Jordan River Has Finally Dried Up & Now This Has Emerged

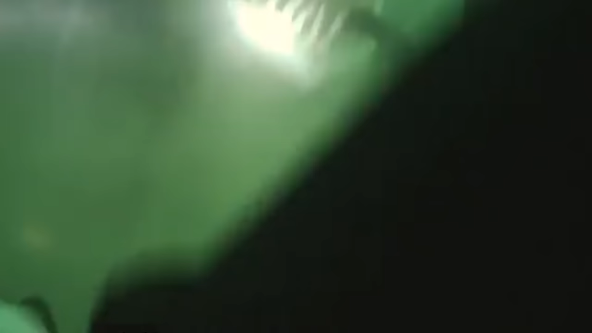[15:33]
And not only is it huge, it's absolutely freaky looking.